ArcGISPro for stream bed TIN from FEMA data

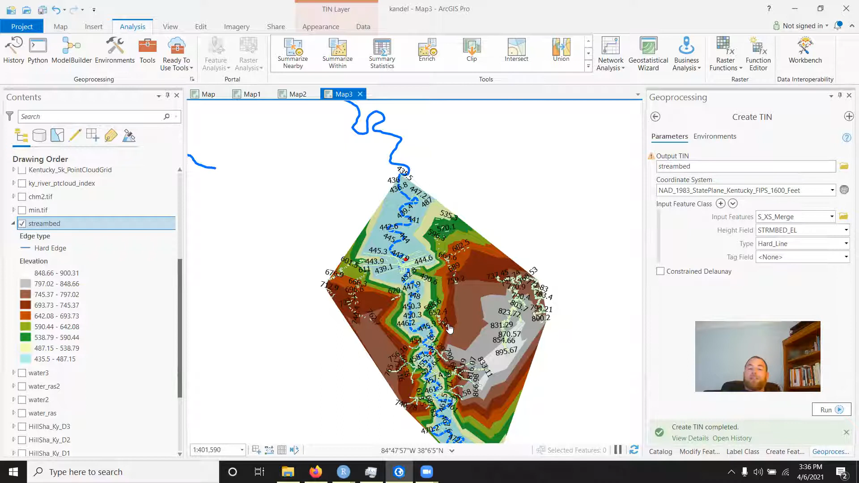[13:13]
That's the streambed as a plane. Right. And it's, you know, as far as we know, spatially accurate.
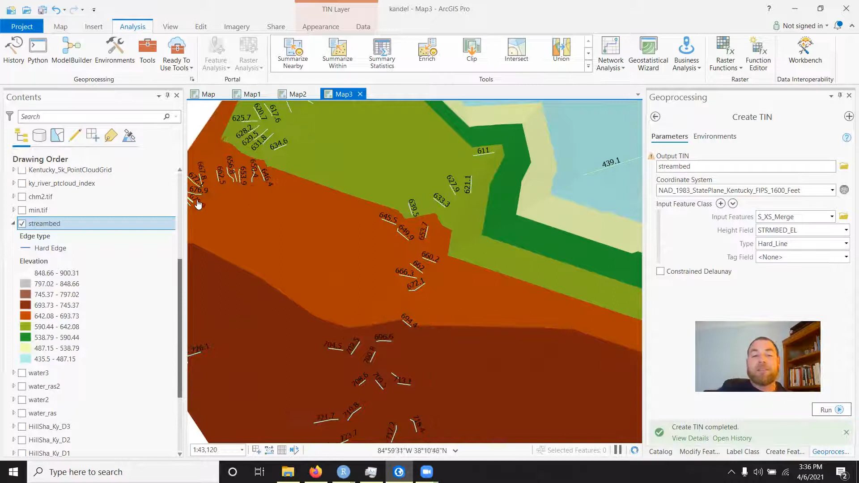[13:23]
And if you just investigated a little bit, uh, the streams kind of behave as you would expect, you know, the bins are kind of, you know, I guess, I guess it makes sense.